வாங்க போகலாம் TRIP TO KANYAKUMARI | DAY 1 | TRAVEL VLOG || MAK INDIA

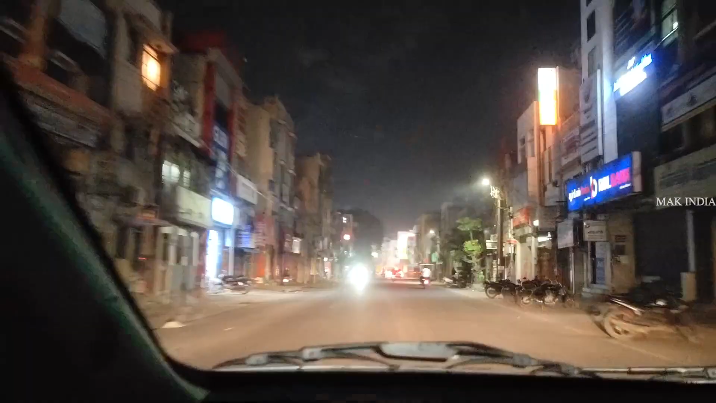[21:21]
மதுரைனால தூங்கா நகரம்வாங்க. இப்ப பார்த்தா ஒண்ணுமே இல்ல, ஒரு 10 மணிக்கெல்லாம் கடையை மூட்டு போயிடுறாங்க பாருங்க.